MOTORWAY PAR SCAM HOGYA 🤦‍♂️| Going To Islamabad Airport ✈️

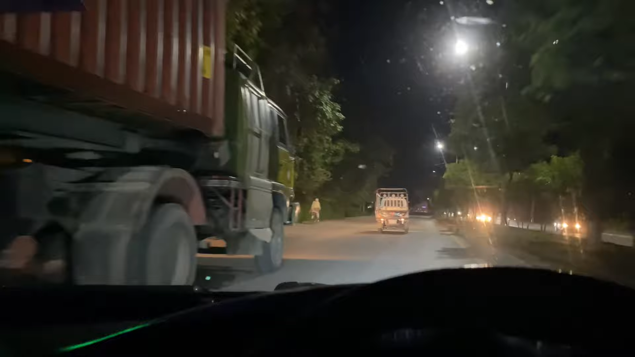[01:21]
تو ابھی ہم رنگ روڈ پر جا رہے ہیں کیونکہ بہت زیادہ راش ہے اور موٹروے کافی دور ہے ہمارے جگہ سے حیطاباد سے کافی دور ہے اس طرح ہے نا گھنٹا
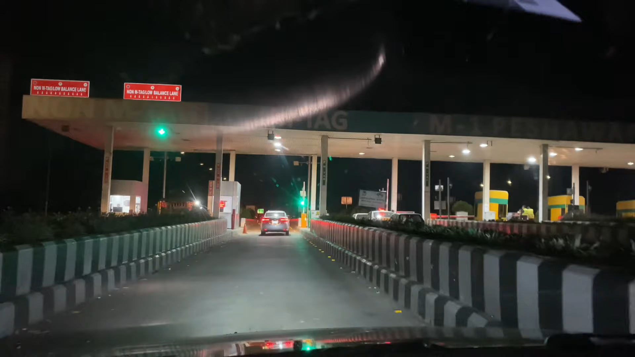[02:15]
تو بیورز ہم موٹروے پر انٹر ہو چکے ہیں اور ابھی یہ سیدھا جا رہے ہیں اسلامباد اور آرام آرام سے جا رہے